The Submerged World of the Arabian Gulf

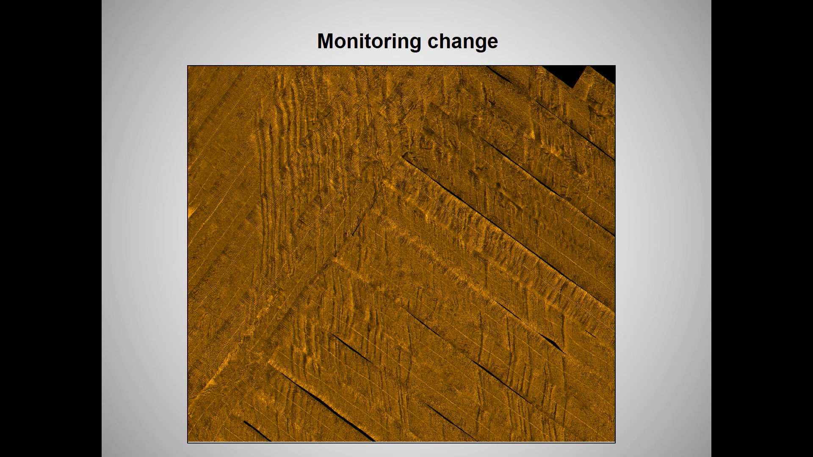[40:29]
so we can also we can use this for monitoring change we can use it for mapping the seabed we can use the side scan sonar these scars along here are actually scars from a trawler um trawling is no longer allowed fortunately in in Abu Dhabi it's been banned since the 1970s uh
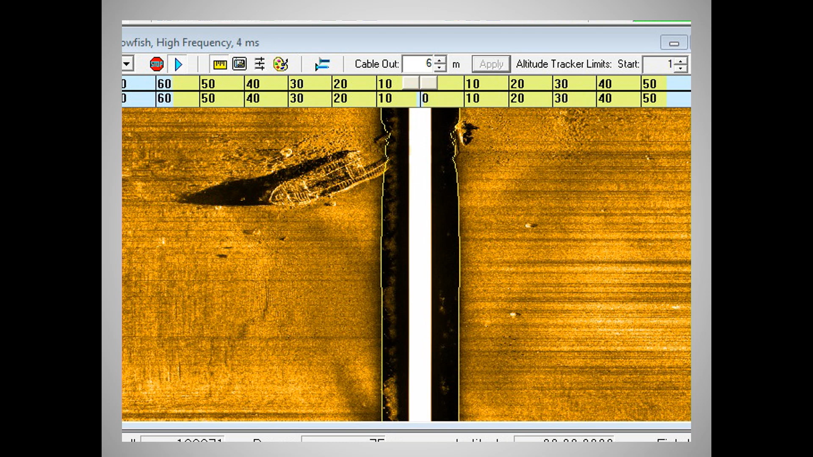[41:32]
just mentioned about the side scan sonar picks up wrecks this is a wreck that we that we picked up very now um actually very nice because you can see all of the ribs even inside the inside the wreck and i'll actually show you some photographs of this right right at the end as well and uh this is this is a very bizarre uh very bizarre um
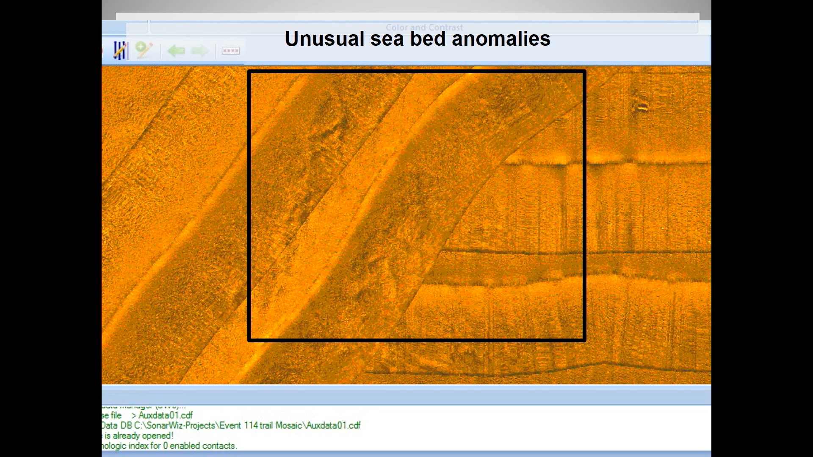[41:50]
anomaly it's around around about 150 meters from it's on the seabed in about seven meters of water it's about 150 meters long it's 27 meters
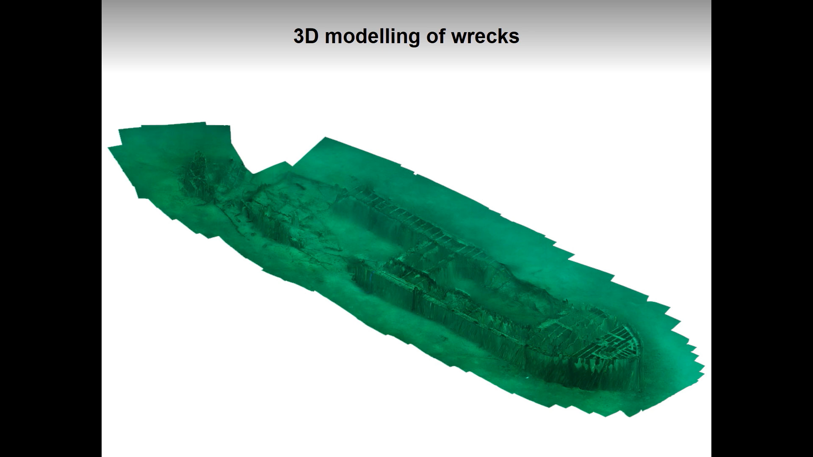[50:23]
of of the shipwreck okay thank you very much